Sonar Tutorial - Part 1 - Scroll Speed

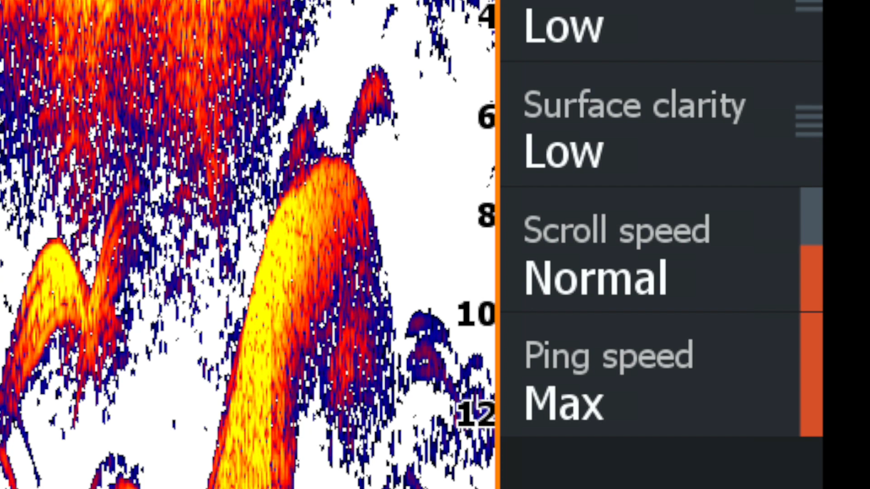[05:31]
That's usually a safe configuration. Now, there's one situation where you might want it increased if you are vertical jigging and using the A-scope. And I'll leave that for another tutorial. So now with the scroll rate cranked up and we're moving around 12 miles an hour, we'll see that our dots now are showing up more like fish now.
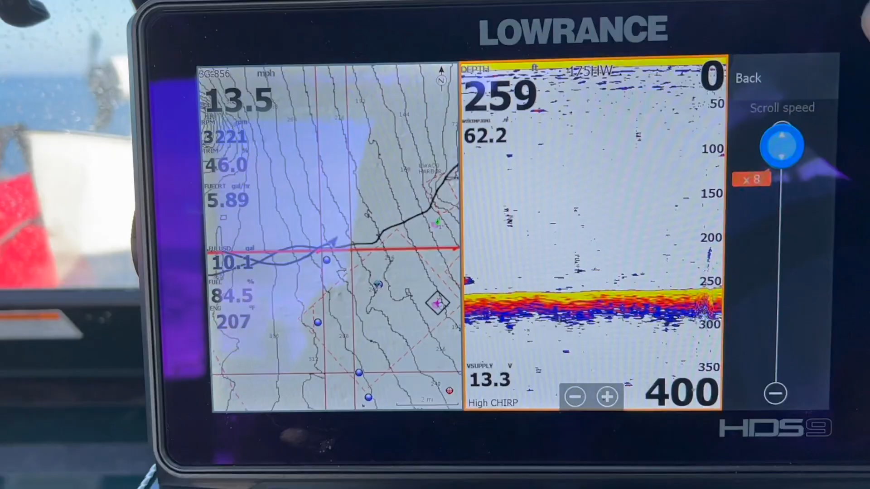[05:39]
On screen: depth 259 ft, speed 13.5 mph
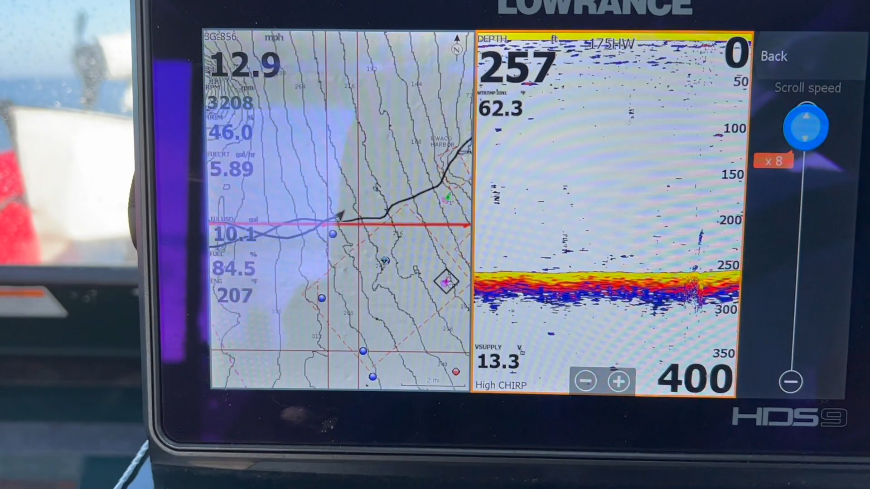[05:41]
On screen: speed 12.9 mph
And this is what I use when trying to scout out a new area or if I'm trying to target a school of fish while underway. Here's another example of going at a higher rate, around 25 miles an hour.
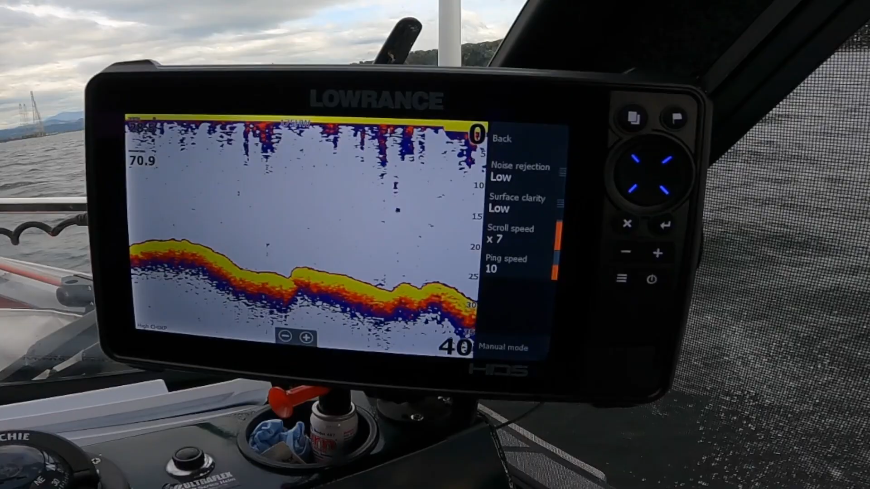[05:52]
I'm able to track the bottom and with the scroll rate turned all the way up,
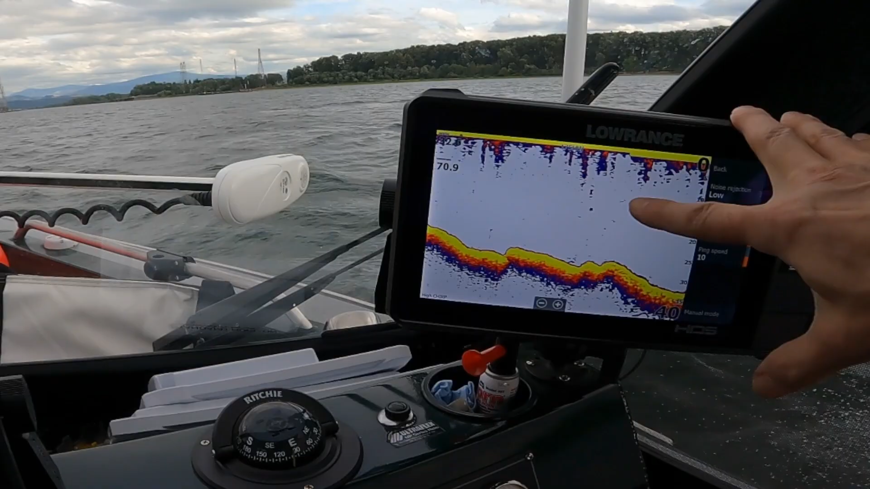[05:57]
I'm able to see fish that are in the water column.
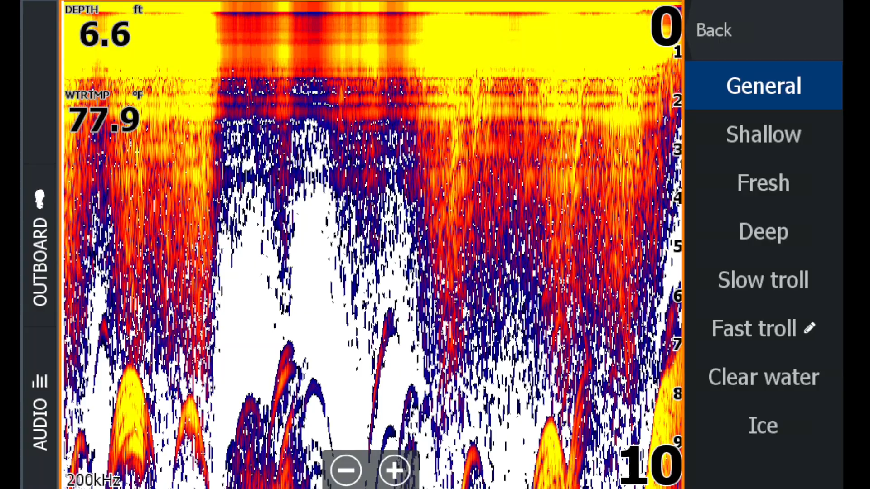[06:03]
On screen: depth 6.6 ft, water 77.9°F
Now, a lot of manufacturers like Lowrance have some pre-built modes and those modes are supposed to be preset for specific fishing conditions.
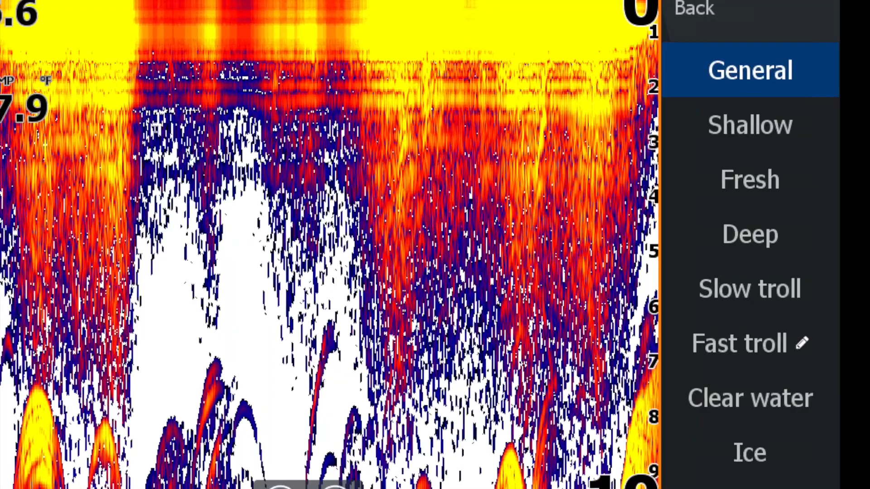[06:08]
There's a troll mode, shallow, deep, so on.